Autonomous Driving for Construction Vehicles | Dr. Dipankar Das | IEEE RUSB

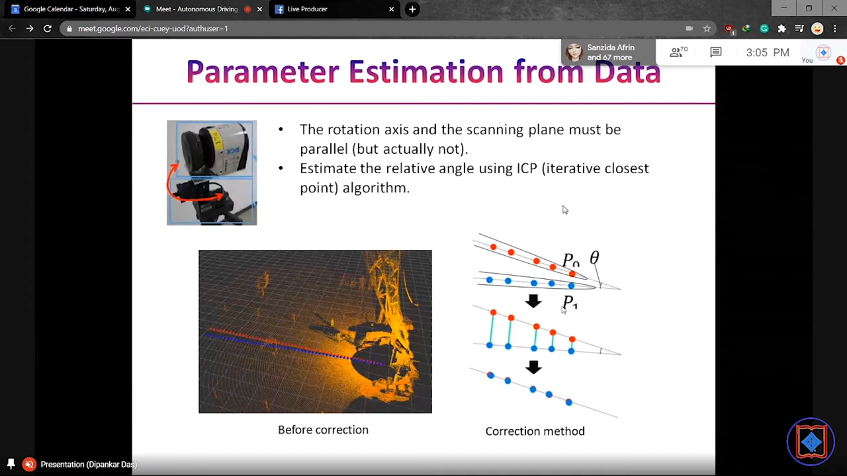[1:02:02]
Normally, the rotation axis of the sensor and the scanning plane must be parallel. If they are parallel, the rotation axis and scanning plane, then there will be no problem. However, this is not all time, this is not the case.
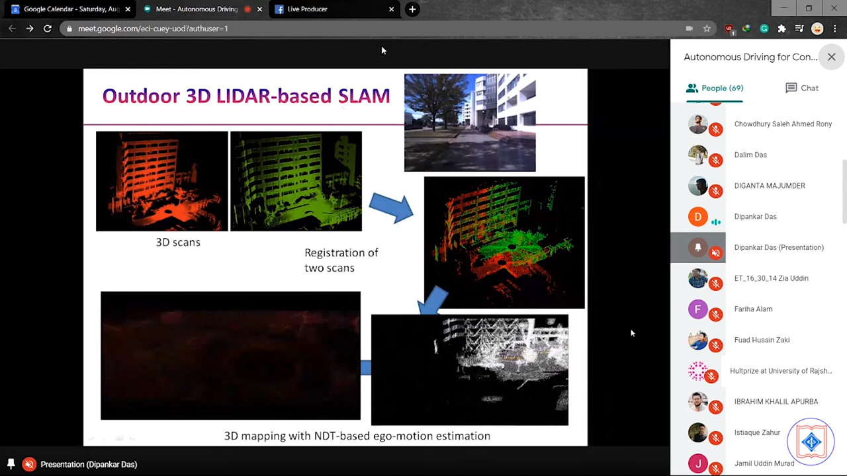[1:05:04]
accurately for this kind of algorithm. This kind of map detection, we use the SLAM, simultaneous localization and mapping. This is a very, very much common technique for generating 3D maps.
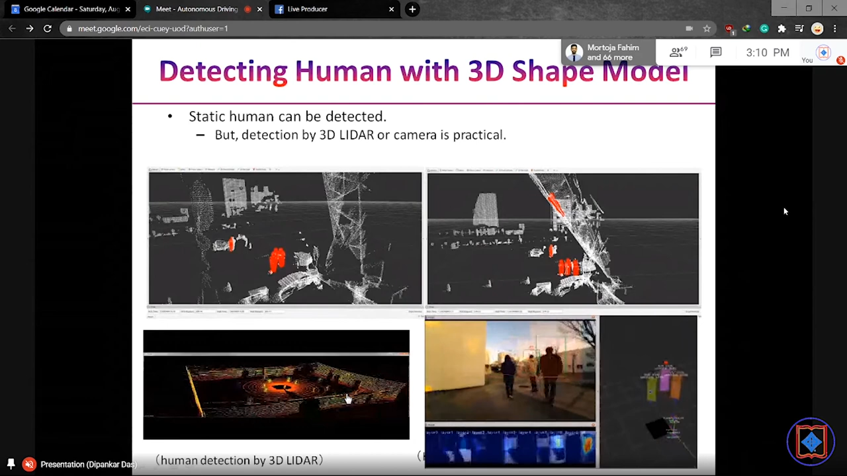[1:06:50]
This is very much important for moving the crane in a construction site, because we need to detect the human. So our human detection and recognition algorithm is able to detect this human.
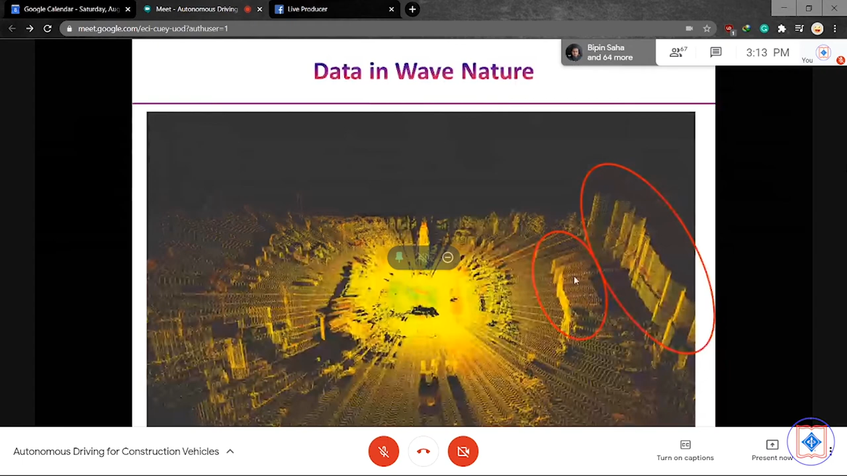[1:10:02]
But this rooftop has also in wavy in nature.
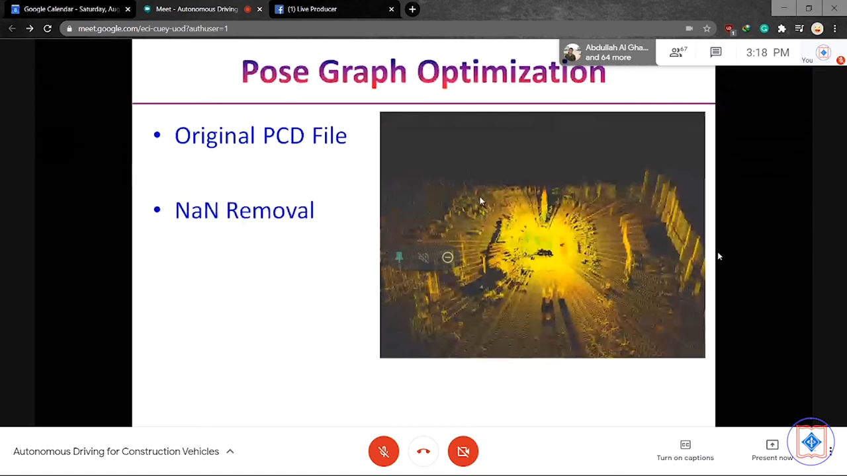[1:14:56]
So from original point, this is original point cloud data. You can see that data is in wavy nature.
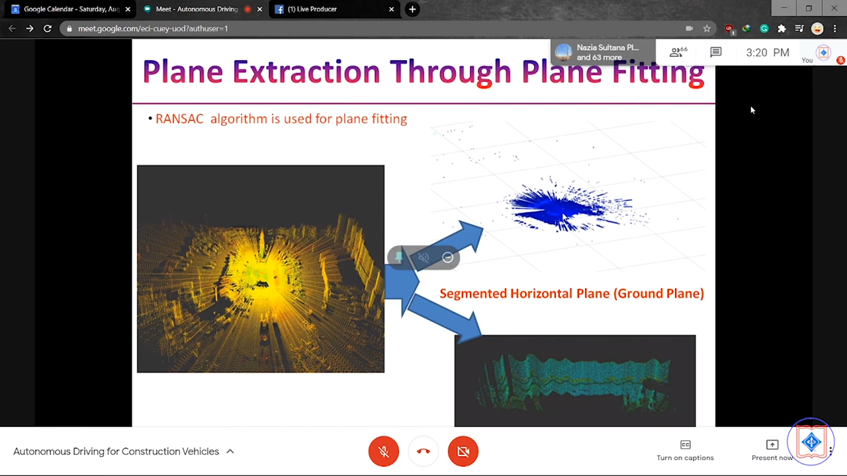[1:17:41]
the point should be belongs to the ground. But due to the movement of the sensor, sensor swinging nacelles, this data, the scan data, was actually not belongs to the ground.
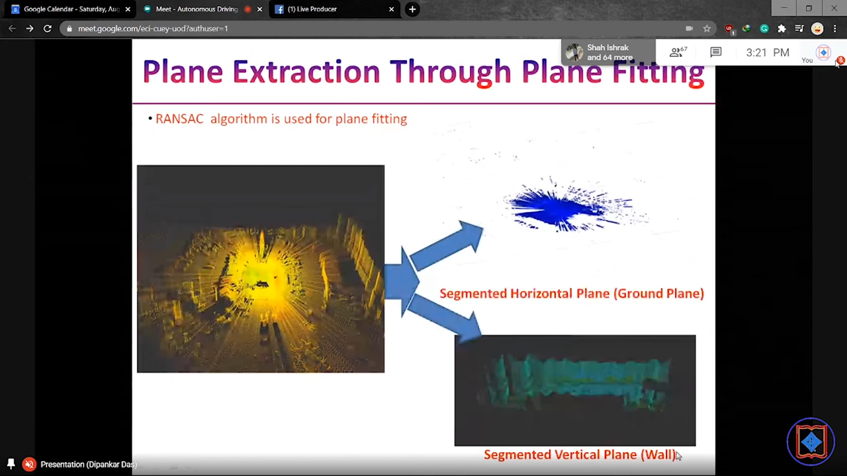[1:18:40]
We construct a graph based on these two kind of planes.
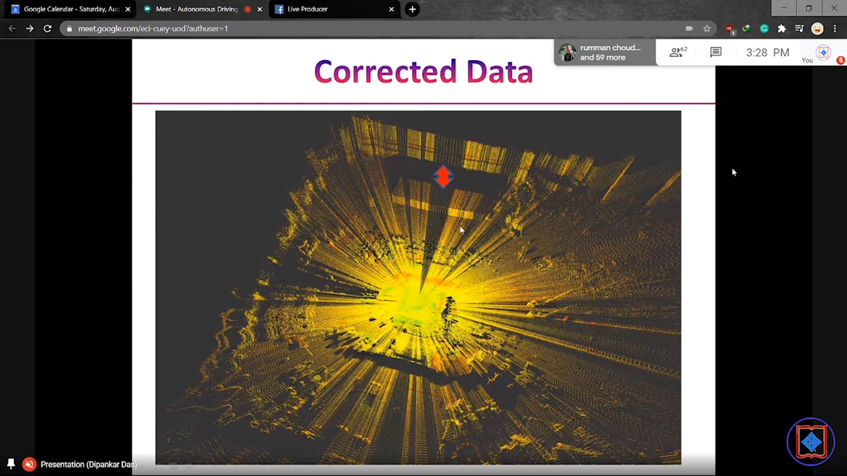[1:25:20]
So web ingressor has been removed from the data. So we want to see how this method is effective.
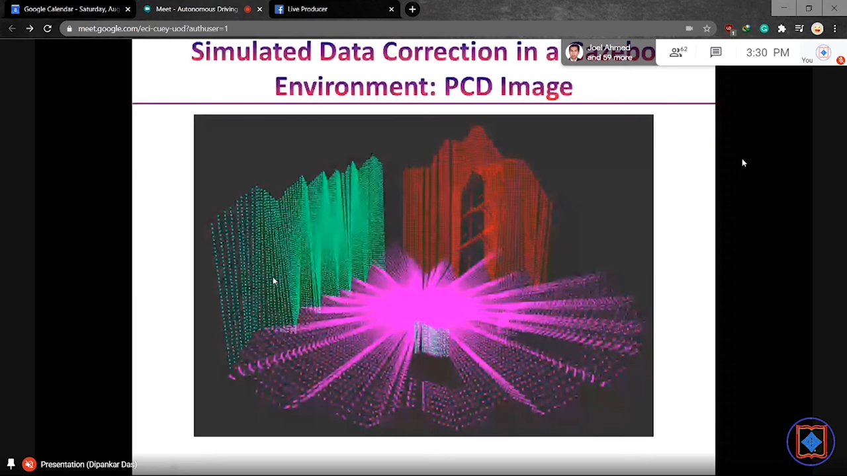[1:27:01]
So this OAB data, you can see that this plane is not smooth. This plane is also not smooth. Ground plane is also not smooth. So we apply our algorithm on this data. And after optimization, we obtain the smooth earth data.
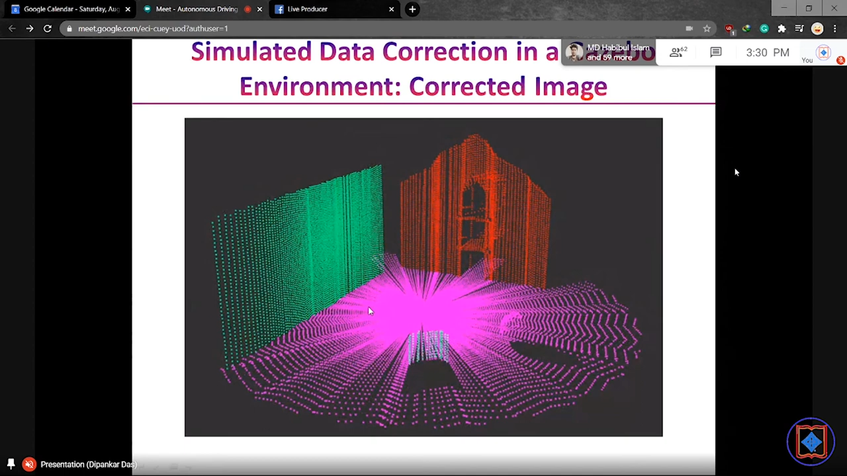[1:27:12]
So this is the point cloud data before optimization. And the right side shows the point cloud data after optimization.
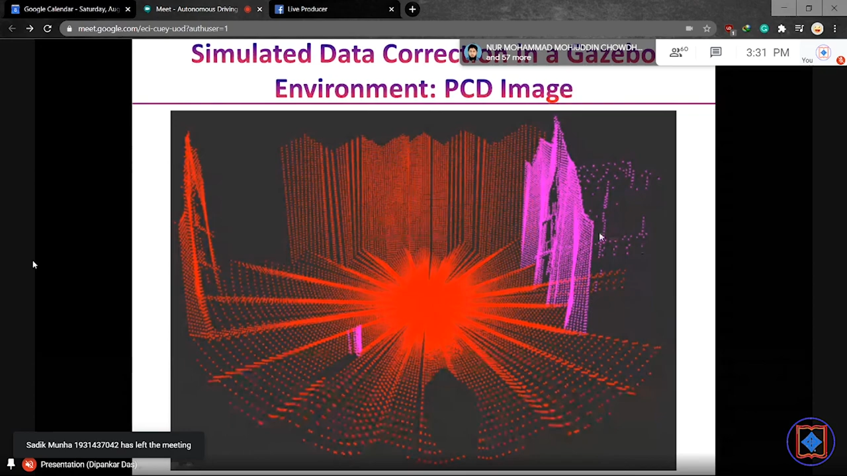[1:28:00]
This three is the wall plane. And one is the ground plane. And after optimization, using two plane, we obtain this kind of result. However, using three plane, we can get more smooth earth data.
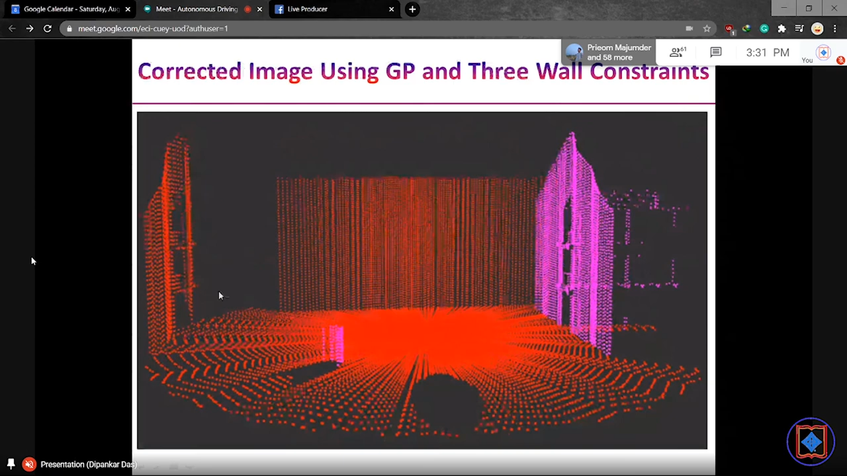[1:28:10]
So multiple plane will gives us more smoother data, more smoother plane.
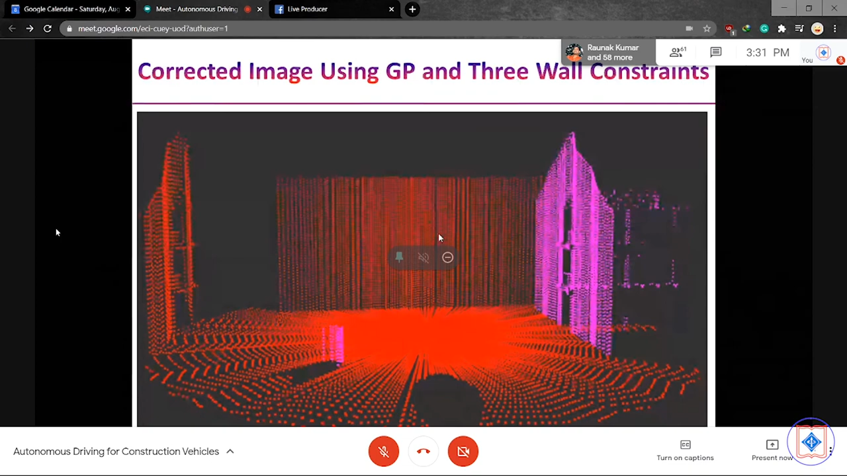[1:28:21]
So after optimization, we able to identify this kind of structure, small structure from the data.
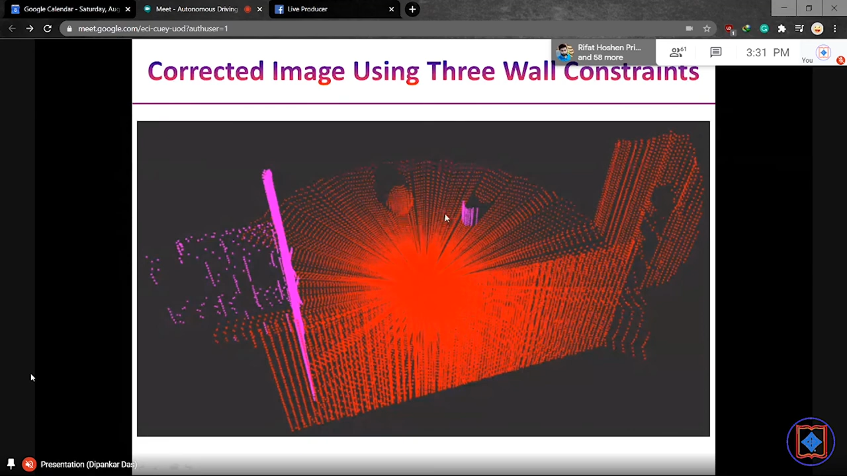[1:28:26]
So in summary, the additional plane gives us more accurate results.